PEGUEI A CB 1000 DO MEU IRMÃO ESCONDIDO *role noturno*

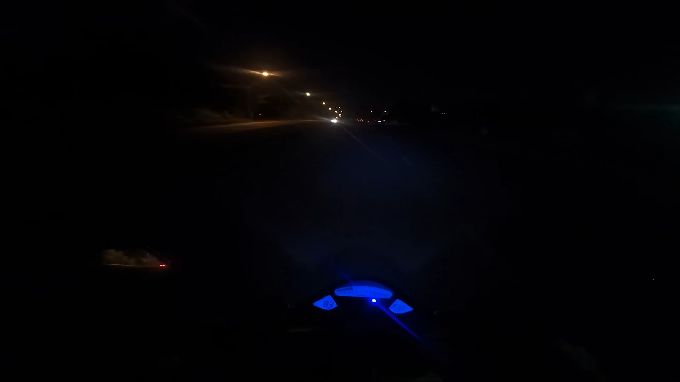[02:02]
E é isso aí Vamos acelerar, mano Rolesão noturno, vocês curtem o motovlog E de CB1000, então Olha isso Mano, faz muito tempo que eu não ando de CB1000 Quer dizer, faz tempo que eu não ando de Mato Grande Tá,
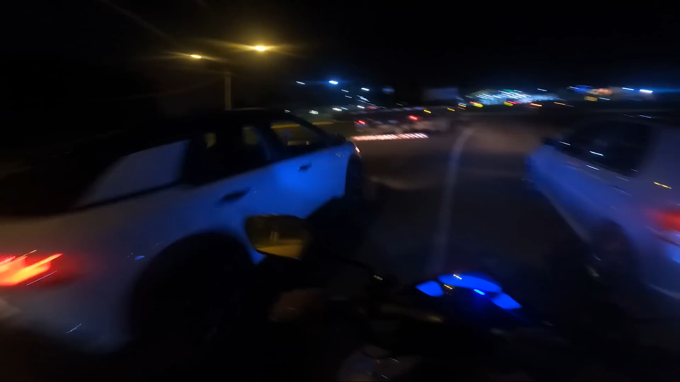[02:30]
ela liberou espaço Sempre com consciência no trânsito Anda sempre na lei, galera Fazer cagada não, hein
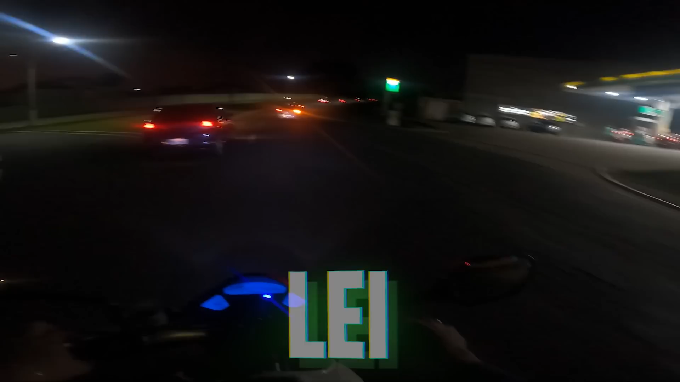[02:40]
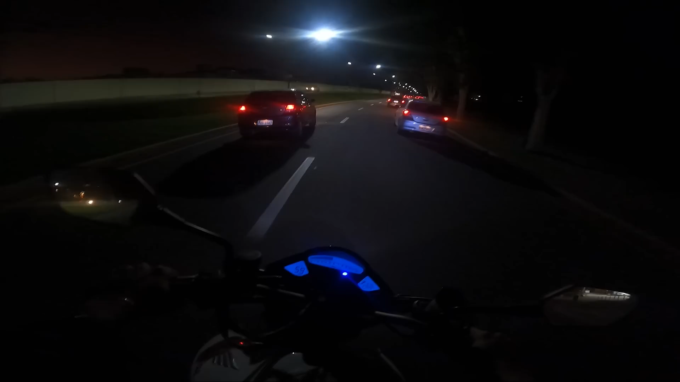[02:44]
Vejo o que eu faço Mas não faço o que eu tô fazendo Isso aí, mano Vamos que vamos Vamos parar pra mulher ali na faixa Daquele modelo
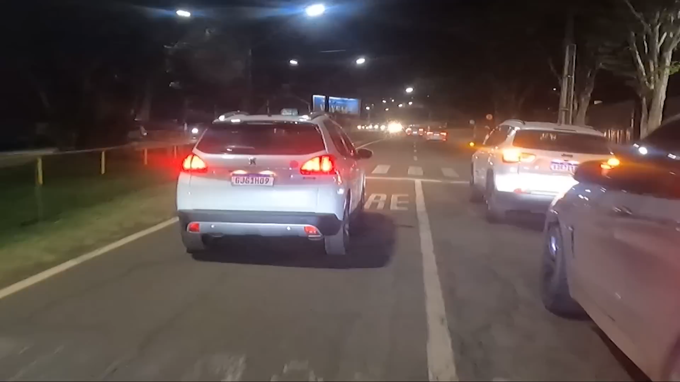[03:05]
Sempre respeitando Meu Deus Nossa, quase deu no meio Que vai
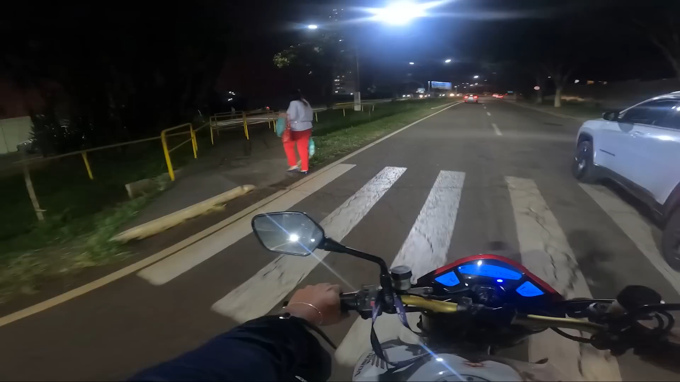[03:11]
Chamou, passou e foda De vez que tinha dado no meio Sorte que a mulher tava ligeira ali
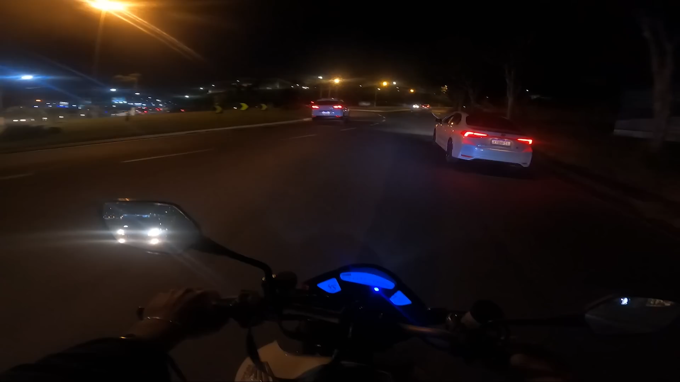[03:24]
É, fica atravessando também aí no escuro Pra você ver se não atropela Mas ali a mulher tava certo A mulher meteu o louco, viado Isso aí é celular, rapaziada Os caras que ficam mexendo o celular Uma hora dessa aí atropela Nossa, dá um BO, tio do céu
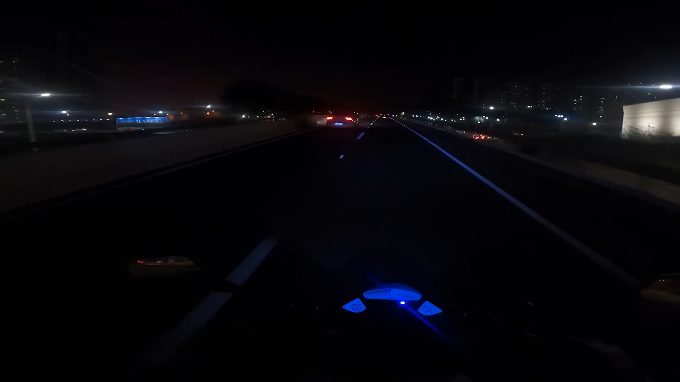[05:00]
Ó o Passatão Legal esse farol, mano O farol no Mia Deixa tudo branquinho As faixas Brabíssimo Tá ligado? Ó mano Ó a CB1000 Eu tô em Essa aqui mostra as marchas CB1000 Deixa eu ver Acho que não mostra, né Original Com medo de olhar no painel Não, não mostra
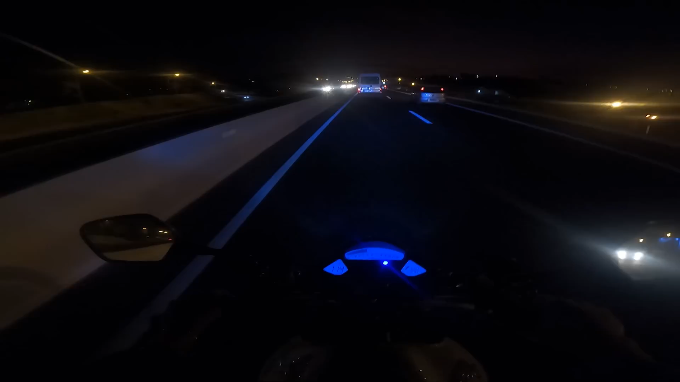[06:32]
Já vai deixando o like Eu sei que curte o motovlog Eu sei que o meu microfone Não é o que meia, rapaziada Ele pega um pouco de vento Mas, mano É difícil você comprar um Microfone que presta, hein Zé Caralho, mano Essa van tá rápida, hein Tô aqui na moralzinha Senta e pouco Vou fazer uma Atrapassagem perigosa nela Ah Ela que tá Ultrapassando os outros, Zé Ué Aquele pangaré ali, ó Fica moscando, Zé Ah, pô Tá cheio de nego ali dentro da van